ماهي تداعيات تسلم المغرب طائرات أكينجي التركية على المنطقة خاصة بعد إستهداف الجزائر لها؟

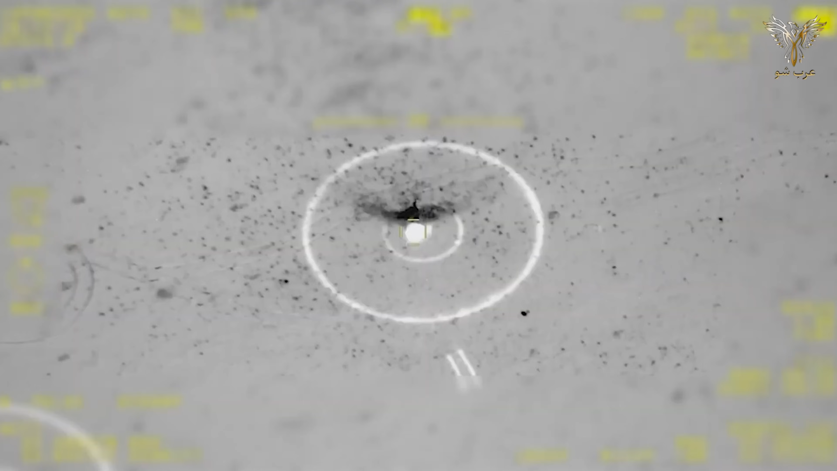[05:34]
تستورده من الخارج لسنوات وتم اختبار نظام الاستطلاع والمراقبة والاستهداف الكهروضوئي